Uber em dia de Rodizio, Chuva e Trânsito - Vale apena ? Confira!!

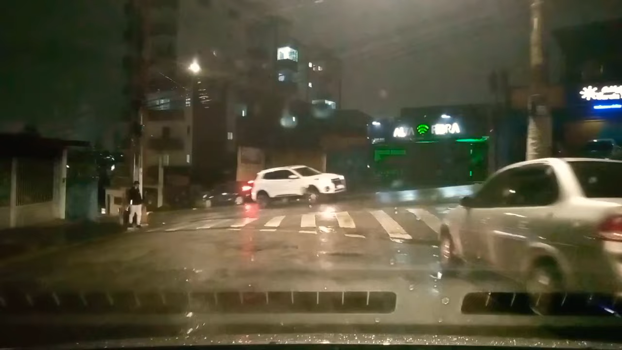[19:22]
Meu Deus do céu, mas tá um trânsito. Deu até calor, tirei até a blusa, mano.
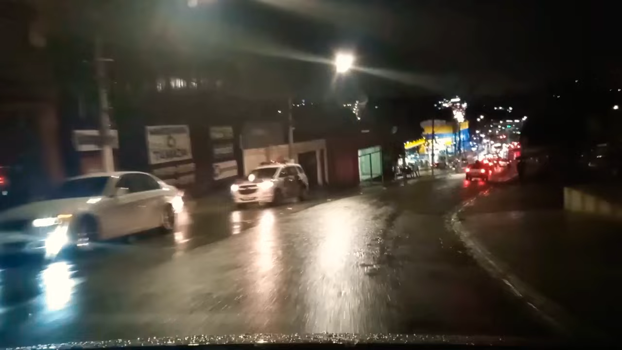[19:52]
O negócio é complicado eu dirigir aqui nesse lugar. Aliás, em São Paulo é complicado. É muita moto também. Muita gente não dá preferência. É aquilo lá, né? Isso faz parte. Já tô acostumado, já, meus amigos. Isso aqui é... A gente é uma maravilha. Sem crise. E é isso aí. Vamos que vamos. Continuando aqui no nosso trabalho na Uber.
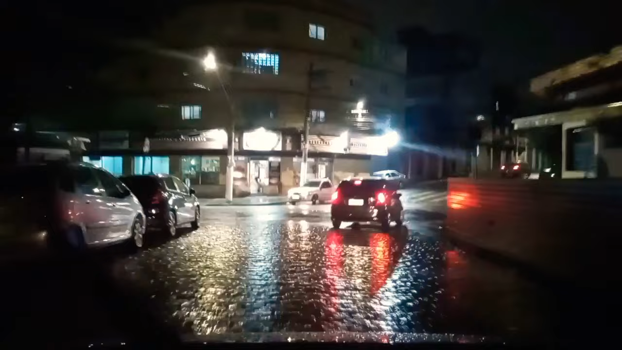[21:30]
Temperatura caindo. Mas tá bom demais, né?
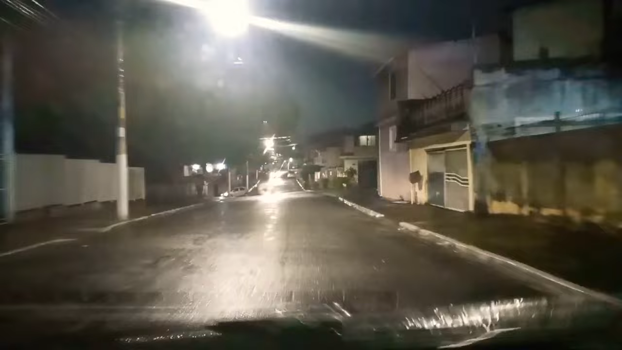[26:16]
Ela tá aqui embaixo. Tá na esquerda.
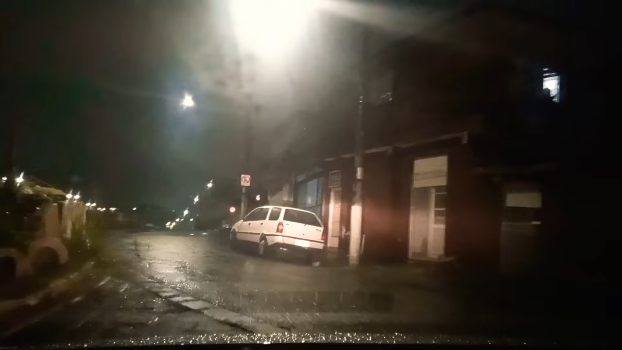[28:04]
Você tá doido? Calma, fala lá em contramão, Uber. Como você não veio pra lá, Uber? Fala pra mim. Meu Deus, Uber mandando seguir direto ali, pô. Esse GPS é um barato, meus amigos. De vez em quando joga nas contramão. Estamos num lugar cabuloso. Tá doido?